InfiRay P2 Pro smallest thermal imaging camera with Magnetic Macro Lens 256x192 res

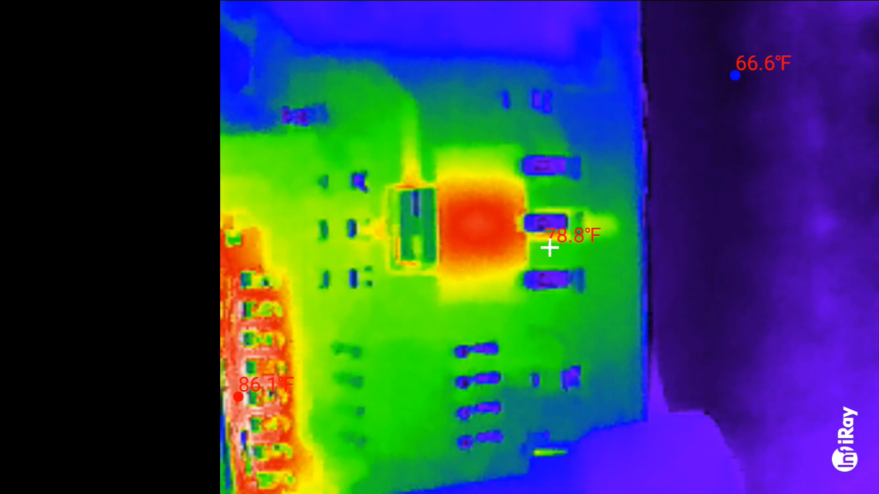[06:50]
You can definitely see what components are putting off some heat on this board.
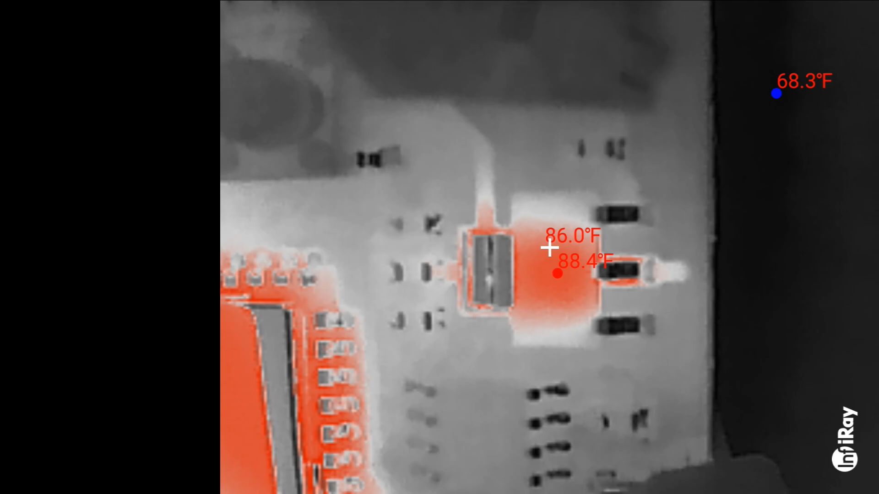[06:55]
On screen: spot 86.0°F, max 88.4°F
That's for sure.
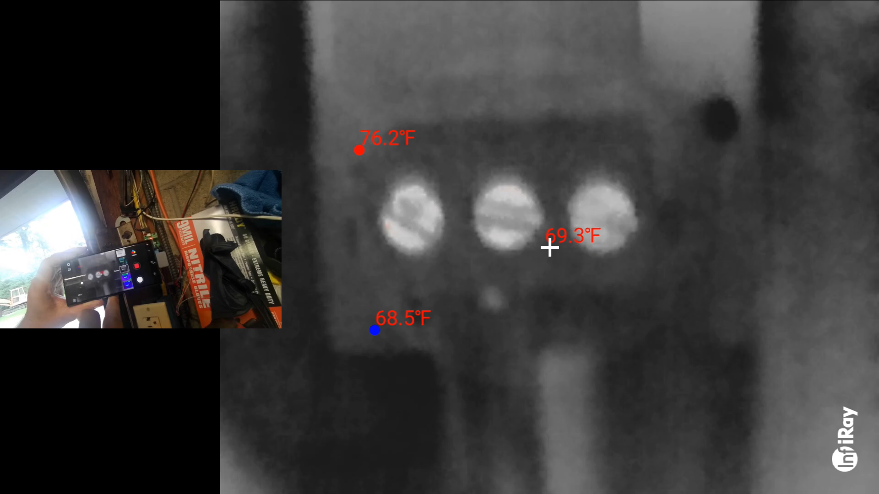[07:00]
On screen: spot 69.3°F, max 76.2°F, min 68.5°F
That part right there is probably the voltage regulator.
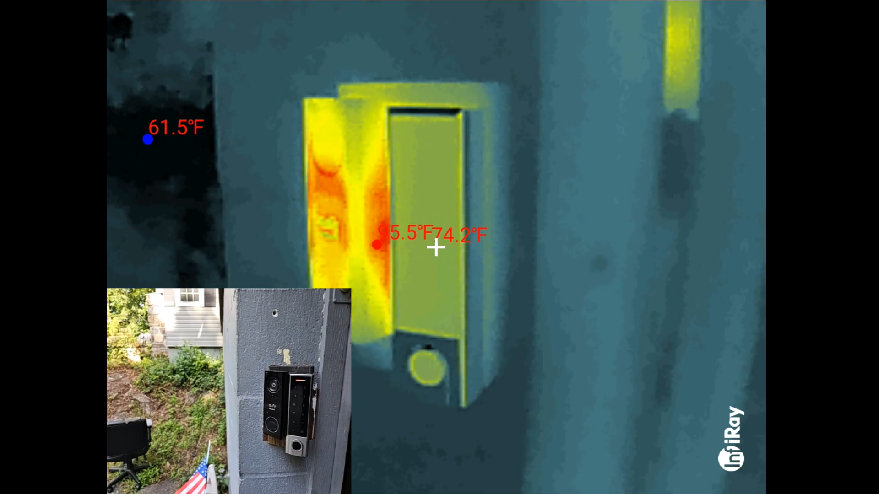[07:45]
On screen: spot 74.2°F
Different components to see how much heat they're throwing off and how much power they're consuming. See if there's any animals in the woods here.
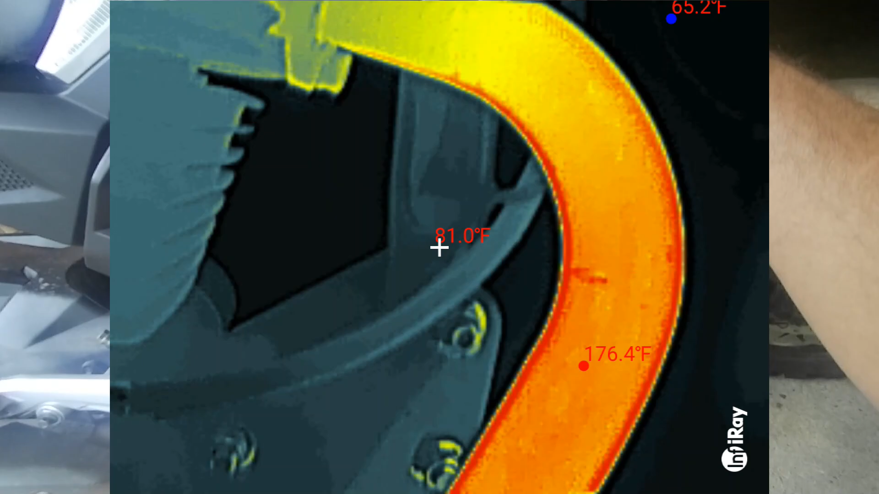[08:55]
That exhaust pipe stays nice and hot, don't it? Check for heat losses in your house.
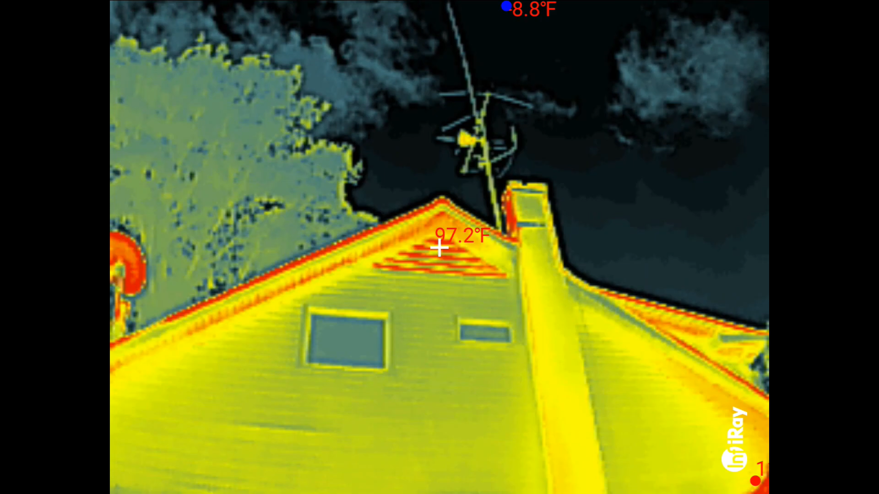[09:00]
On screen: spot 97.2°F, min 8.8°F
Cool tricks to show your friends.
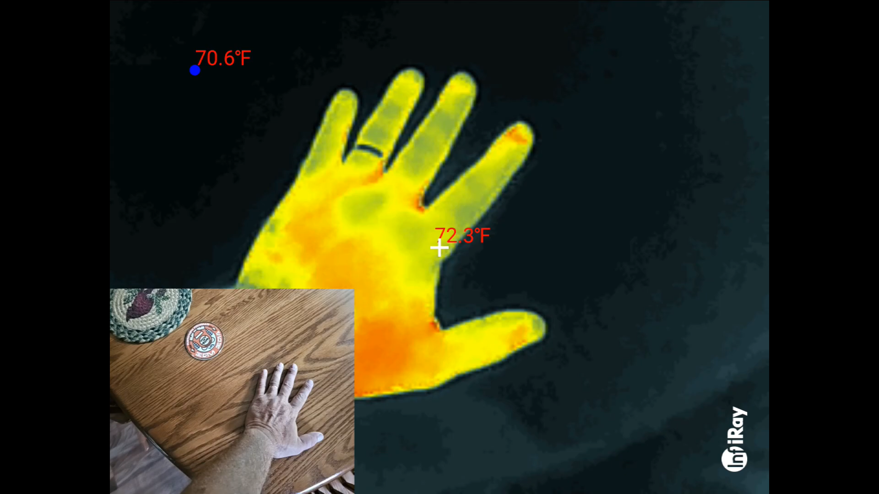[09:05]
On screen: spot 72.3°F
This is actually pretty neat.
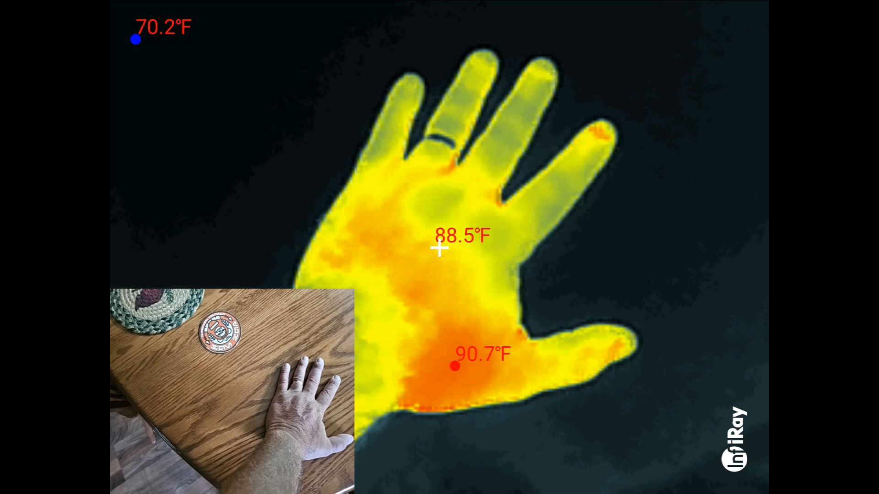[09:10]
On screen: spot 88.5°F, max 90.7°F
How it keeps the heat of your hand marked on the table.